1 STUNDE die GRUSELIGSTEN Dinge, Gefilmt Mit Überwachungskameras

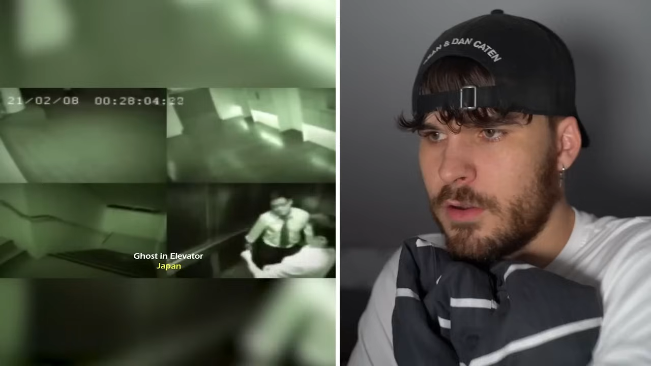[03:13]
Gut, wir gehen weiter in einen Aufzug. Wir sind bei einer... In irgendeinem Unternehmen wieder. Wahrscheinlich das gleiche Unternehmen, sage ich euch jetzt schon. Und wir haben 0.28 Uhr. Oder? Ja, 0.28 Uhr. Die gehen jetzt nach Hause nach einem langen Arbeitstag. Ich sehe in keiner Kamera irgendwas. Okay, hallo?
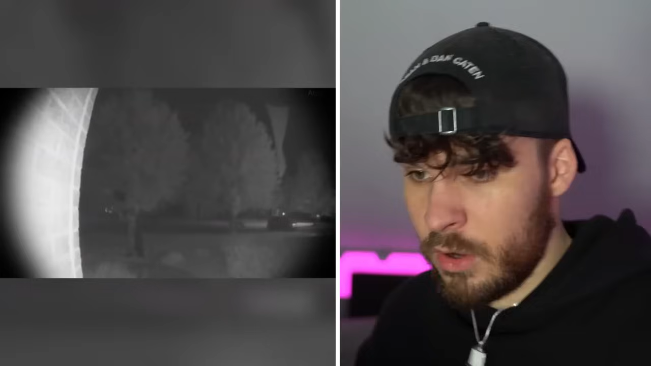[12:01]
Nächste Überwachungskamera. Okay, wir sind jetzt irgendwo mitten in Amerika, glaube ich, wieder. Und wir filmen Bäume. Bro, da bewegt sich was. Ich hab's nicht gesehen.
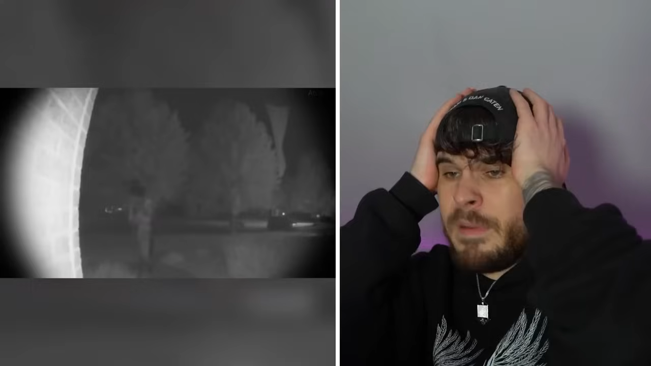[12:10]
Bitte sag kein Clown. Bitte sag... Oh nein, es ist ein Clown. Es ist ein Clown. Es ist ein Clown. Es ist ein Clown.
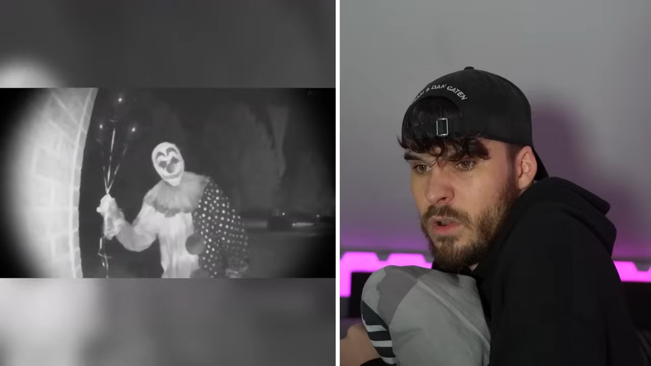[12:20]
Bro, hör auf, bitte. Hör auf, bitte. Das ist... Oh nein. Bruder, da... Oh nein. Da läuft einfach jemand mit... Bro, und jetzt geht er... Und jetzt geht er wieder? Ey, und jetzt geht er zum nächsten Haus.
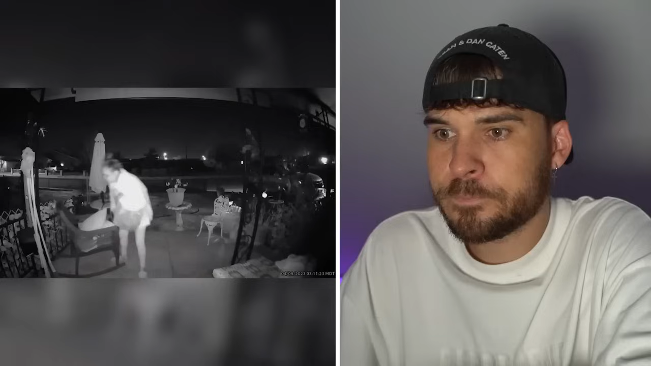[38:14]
Safety first, Broski. Wir haben eine Frau. Bro, die Frau sieht... Hat die eine Clownsnase?
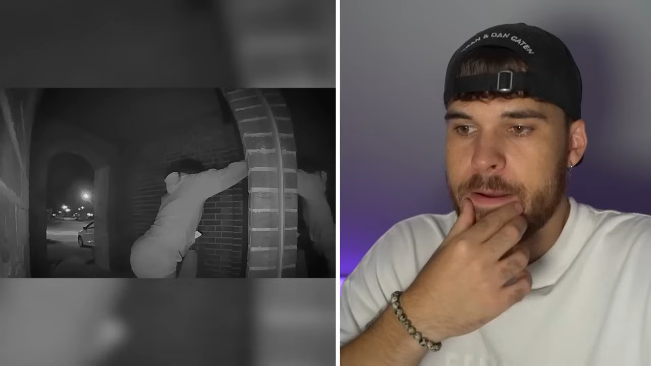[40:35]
Schaut euch das einfach an. Lieferando steht an der Tür. Frontkamera nimmt das auf.
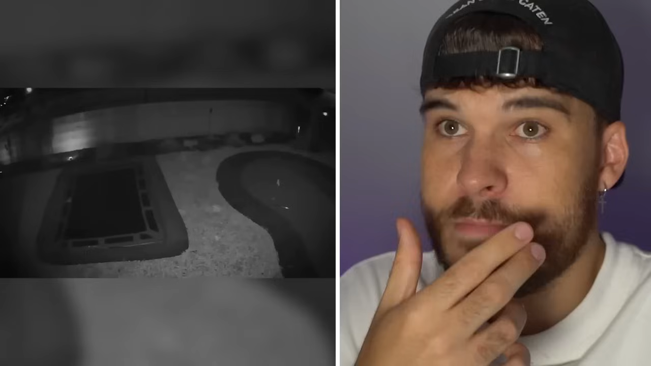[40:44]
Niemand macht auf. Das ist die Kamera zum Hintereingang, zum Garten. Digga, ich hab Gänsehaut am ganzen Körper.
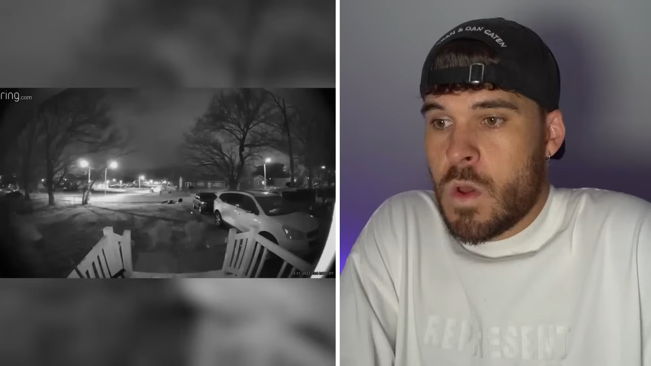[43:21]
Es geht weiter. Wir haben einen Mann. Er klettert über die Seite hoch und versucht, die Kamera abzureißen. Man sieht ihn aber schon. Er geht weg. Er verdeckt natürlich sein Gesicht, aber man hat das Gesicht schon längst gesehen. Und dadurch konnte man identifizieren, das ist der Ex-Freund.
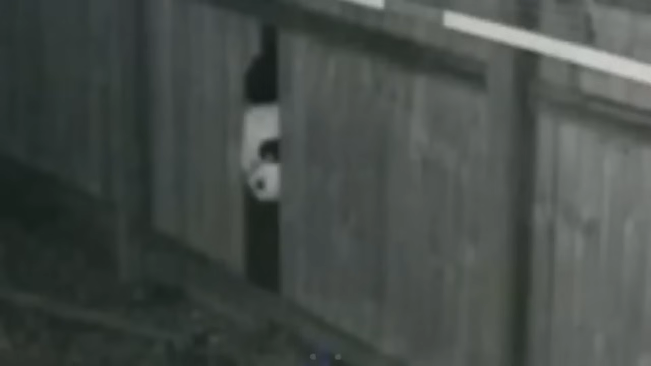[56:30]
Boah, Digga, keine Ahnung, das sieht super weird aus. Das sieht wie so ein Skinwalker oder sowas aus. Weißt du, so eine Kreatur, die da irgendwie, also super seltsam.
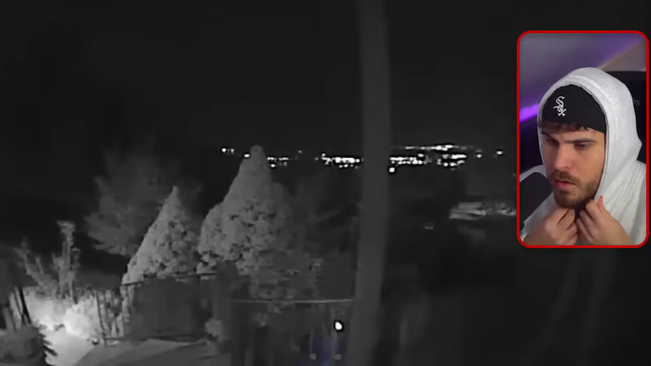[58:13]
kurz nachdem ihn eine Benachrichtigung der Ring-App über erkannte Bewegungen vor seinem Laden informiert hatte. Als er die App öffnete, sah er dann Folgendes.
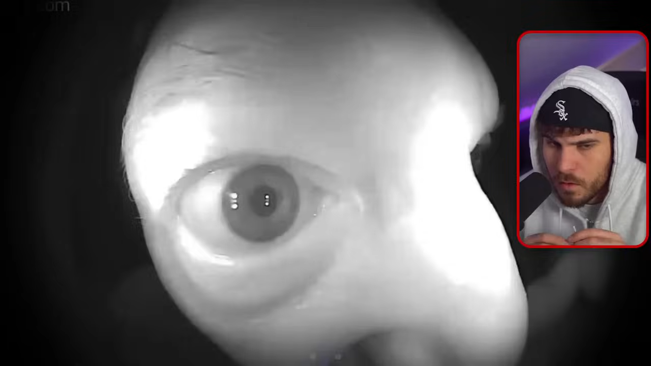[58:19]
Was zum Teufel, wie creepy. Da guckt jemand in deine Überwachungskamera rein.
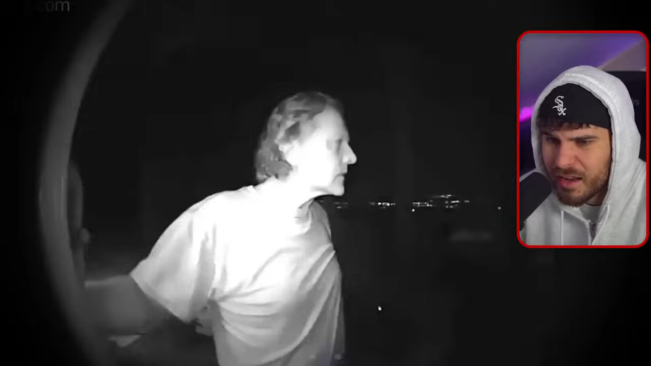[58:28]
Okay, der Typ steht da wie ein Serienkiller. Und der redet mit sich selber. Ja, der hat irgendwelche geistigen... Der Typ klopft an die Tür, benutzt die Türklingel und versucht hineinzugelangen. Oh mein Gott. Die Situation eskaliert, als der Hausbesitzer damit droht, die Polizei zu rufen. Was für ein seltsamer Vorfall. Die Polizei kommt.
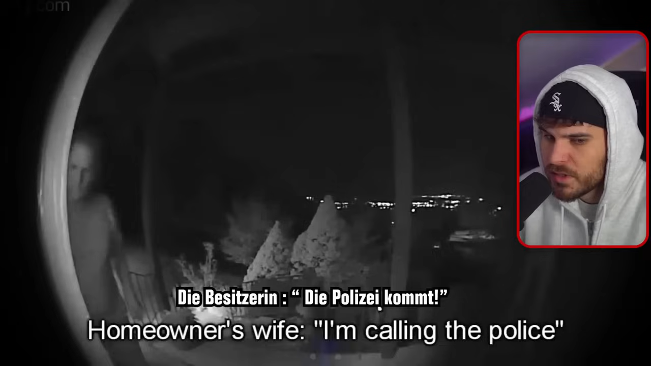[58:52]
Okay, I was looking for my dog, Fido. Ich suche nur meinem Hund Fido.
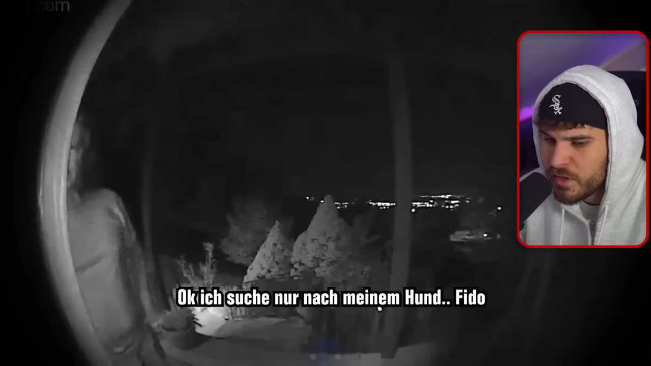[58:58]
Du musst dich nicht aufregen, Süße. Wir könnten Freunde werden. Also können wir sagen, was er wollte.